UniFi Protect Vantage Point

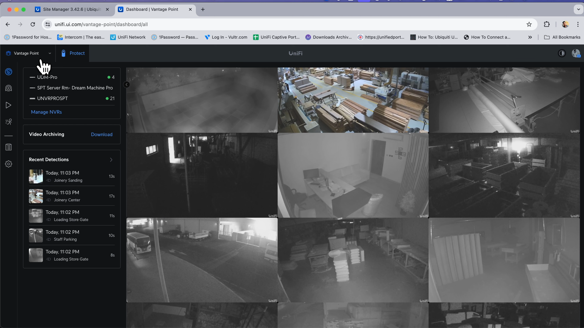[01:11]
interface so it is like the site manager for the UniFi protect devices name as a vantage point so you can see the list of UniFi protect device follow my channel for more ubiquitous content thanks